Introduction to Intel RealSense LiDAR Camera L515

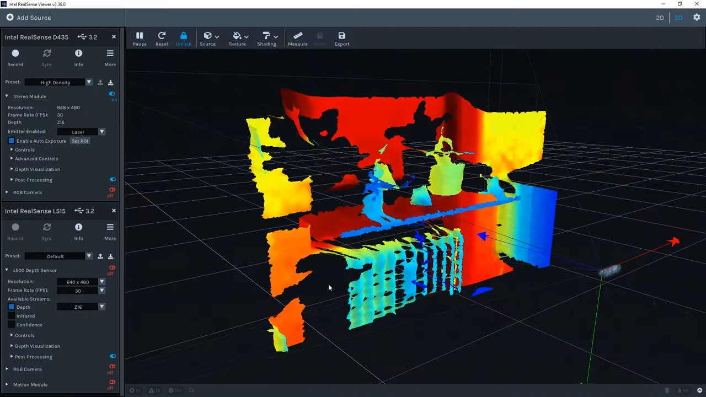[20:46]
I can also switch over to the 3D view and rotate the scene to get a better glance. And if I activate the RGB camera, we can get it as a texturized point cloud.
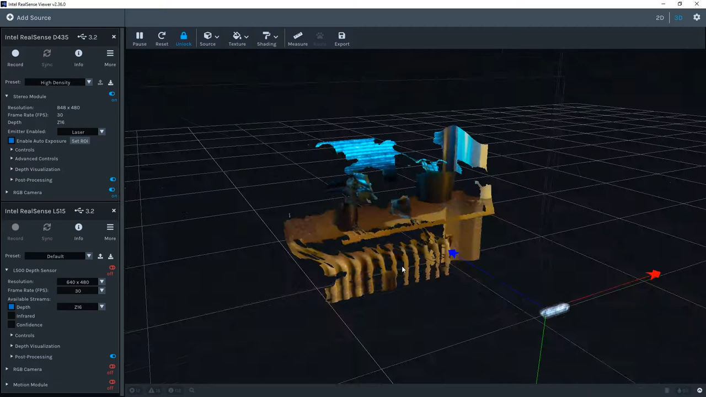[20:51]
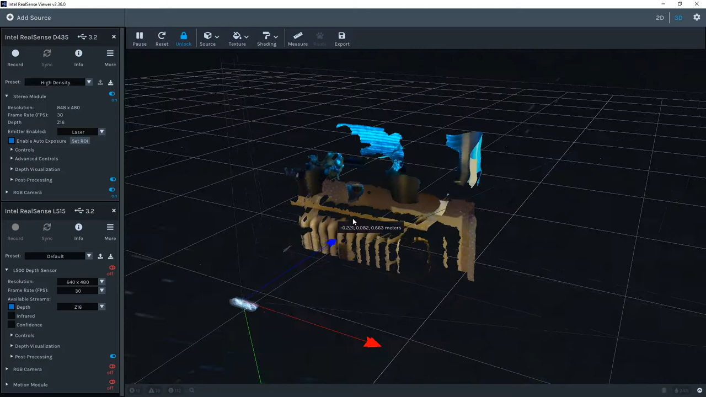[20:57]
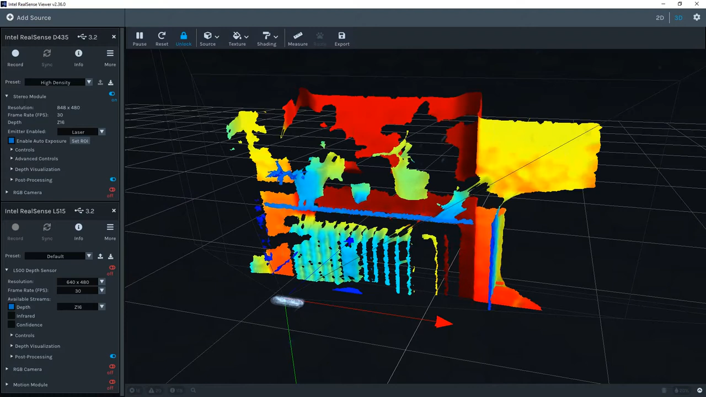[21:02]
So before we go into specifics of the D4L515, let me switch on the depth stream of the L515 as well so we can compare them briefly.
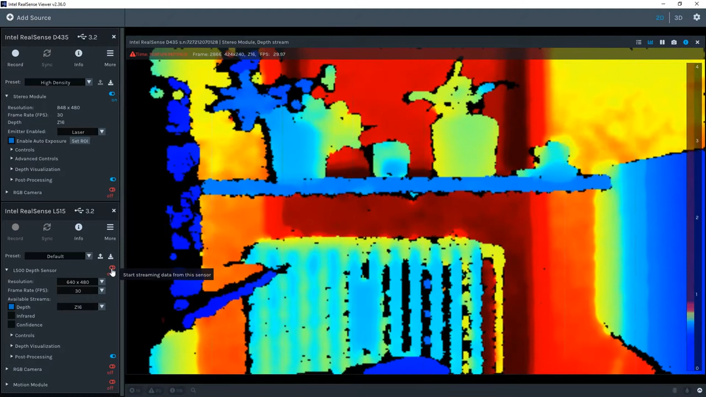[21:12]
You can already see, if you look at the radiator, in the depth stream of the D435, you have areas between the individual pipes where no depth is calculated. And it is sometimes also pretty hard to distinguish the individual pipes. Looking at the same area in the L515 stream, it is much more crisp.
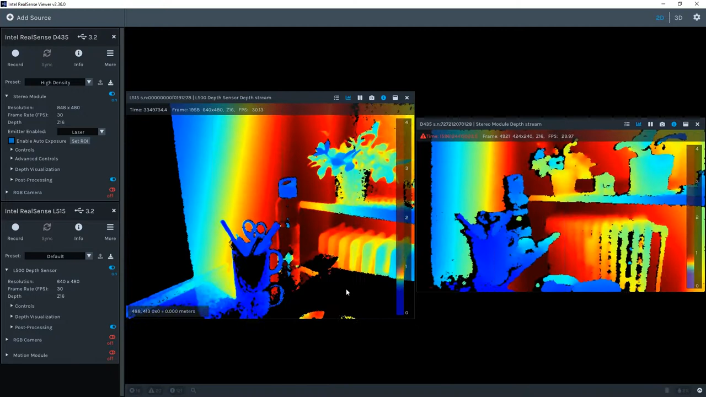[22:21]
sorry for that, are much more crisp in the L515 image. But you can also see that the D435 with the current settings has much better short distance performance. But we can address that by changing the L515 setting to a short range as a preset. And we immediately see that this is also possible.
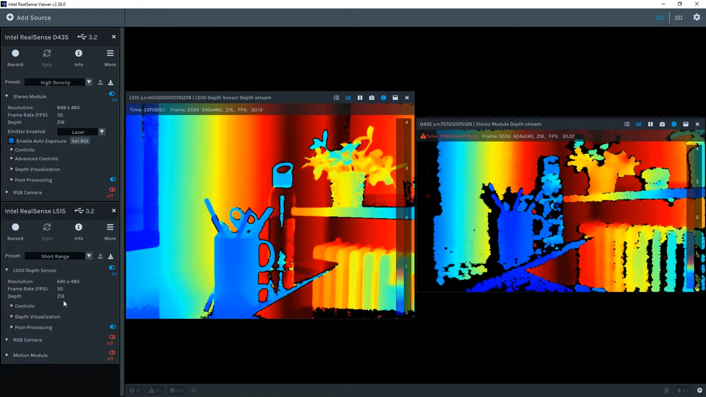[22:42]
Looking at the cup with the pens and the scissor, again, we see the very crisp and sharp image of the L515 compared to the D435.
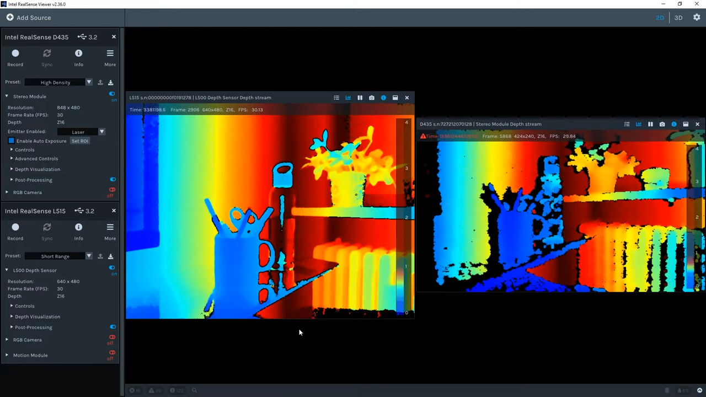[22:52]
As a last comparison test, I will open the blind of the window and you can immediately see how daylight can affect the quality of the depth image. While in D435, only the window itself is removed, most of the other objects, the depth can be calculated. But on the L515 immediately, the black cups of the plants lose detail.
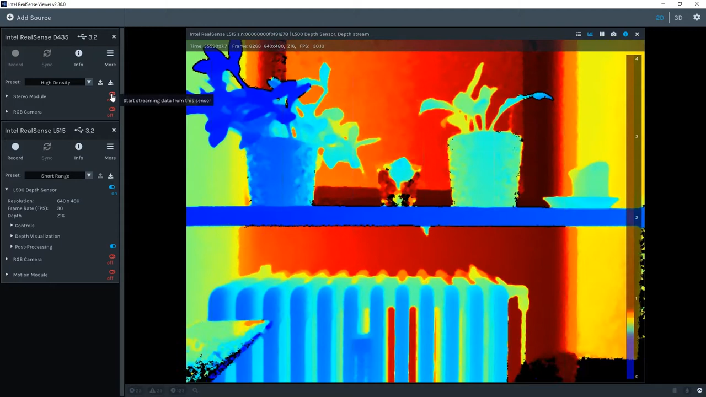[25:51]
Maybe one more thing that is related to the D435, so let me turn that one on again. If I disable the laser projector of the D435,
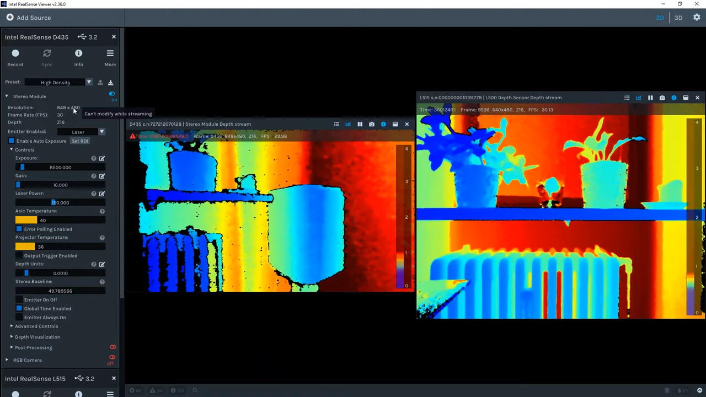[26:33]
Turning the laser back on again, we see that the distance can be calculated very precisely. All right, going back to the slides.